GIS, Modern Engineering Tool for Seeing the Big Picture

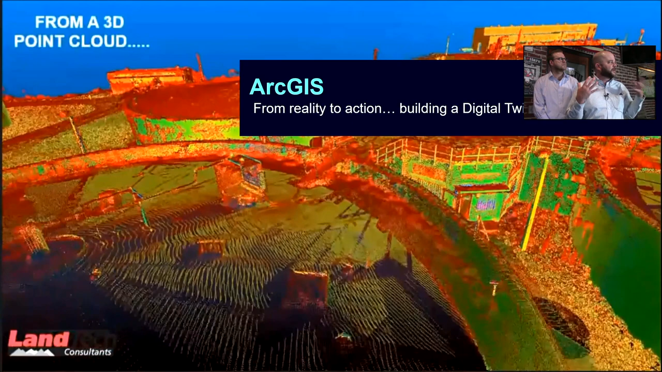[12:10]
into a wastewater treatment facility scan this facility with LiDAR and then are able
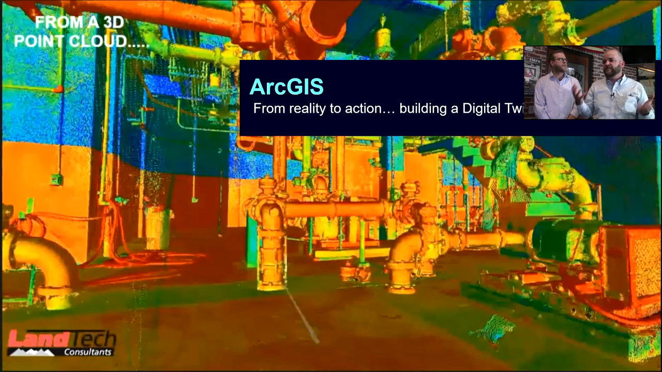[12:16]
to take that information back in the office and convert that into to
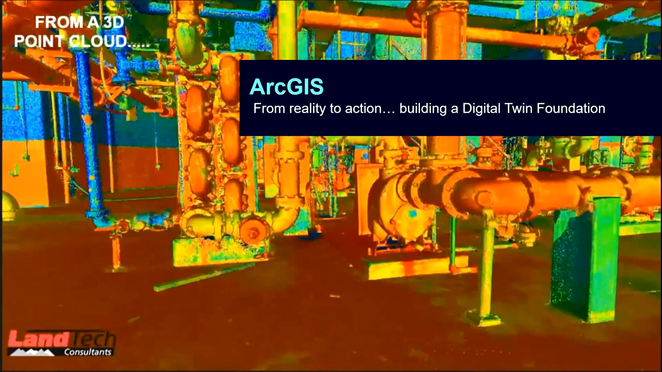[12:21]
just data in 3d with attributes for you know the valves the pipe sizes the
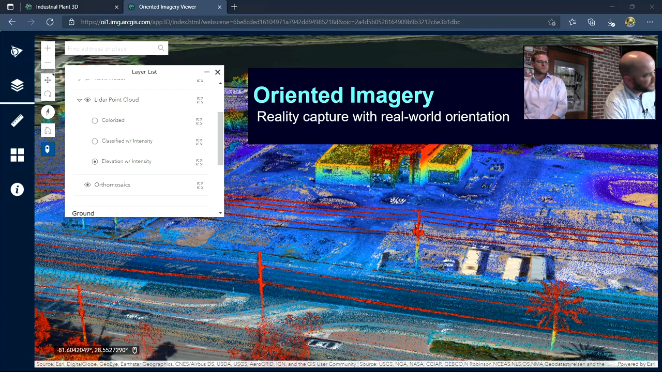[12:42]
the next one we're seeing a lot is oriented imagery so this is a hard term for it where we have a select give LiDAR here where they've gone in and taken a scan from a drone of a work site but
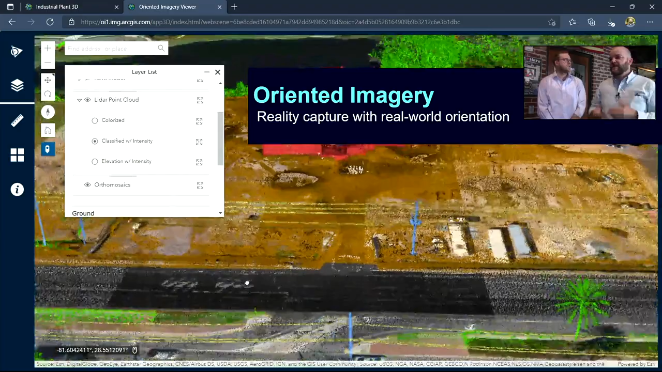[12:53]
if you look for our pockets we've got probably the most powerful camera that we've ever owned sitting in our
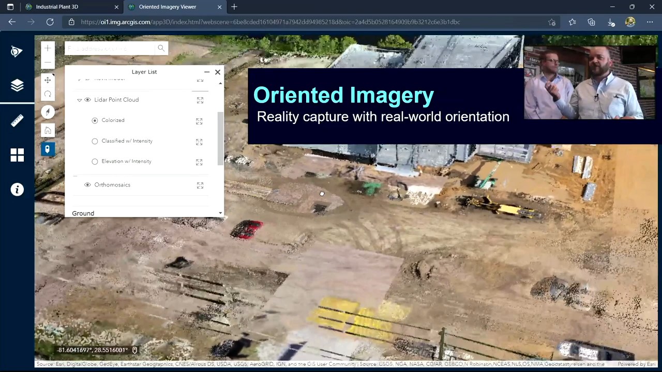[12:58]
phone and people are taking a lot of photos whether it's a job site so we're looking at the image as
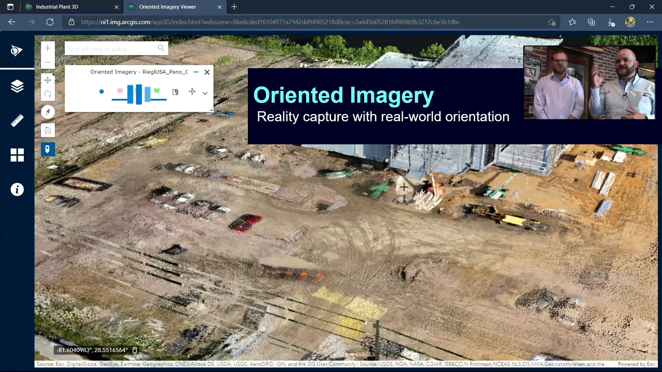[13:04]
information not going out to a point and saying I'm going to take a picture of a fire hydrant
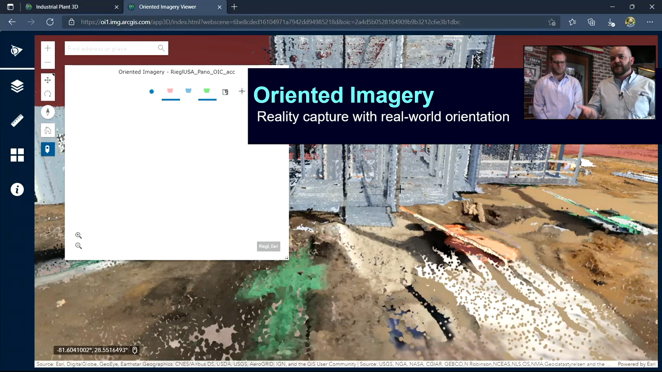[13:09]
but taking just a photo of anything and then being able to click on any spot
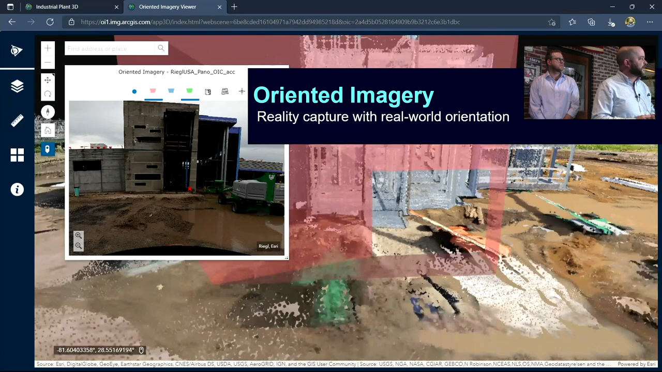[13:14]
on the ground and see what photos cover that area what their view shed was what could they see
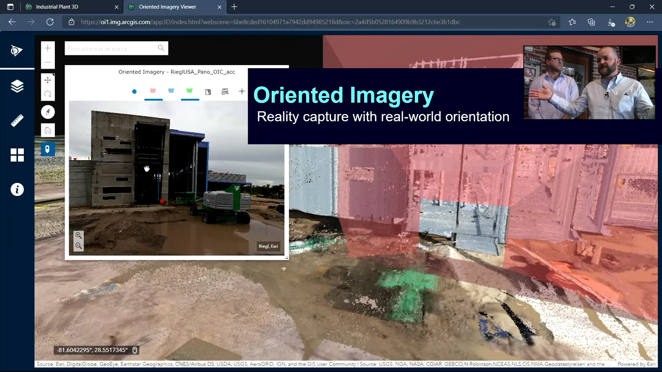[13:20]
when was it taken adding that time factor in there and letting users explore that even
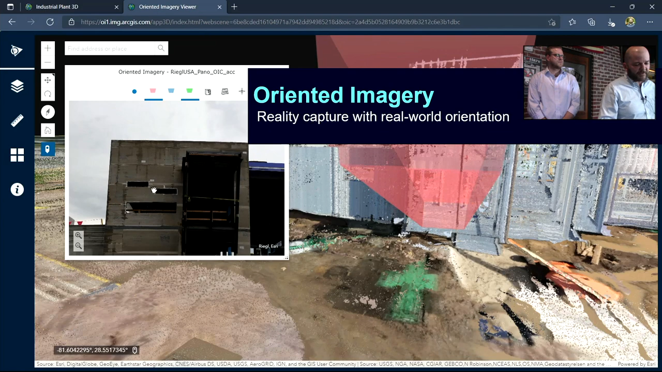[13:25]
more when you combine the two together it becomes really powerful because now we
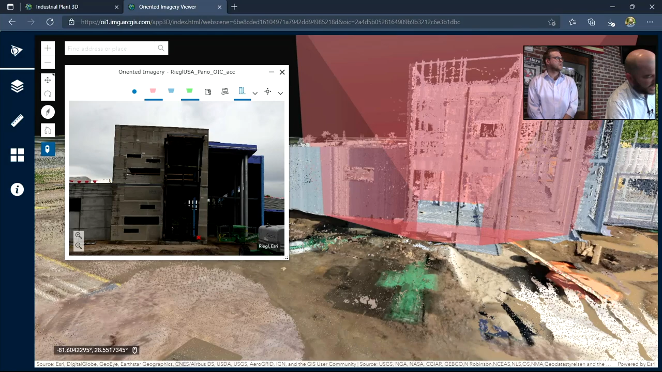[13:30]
have the LiDAR that's taking the measurements like taking measurements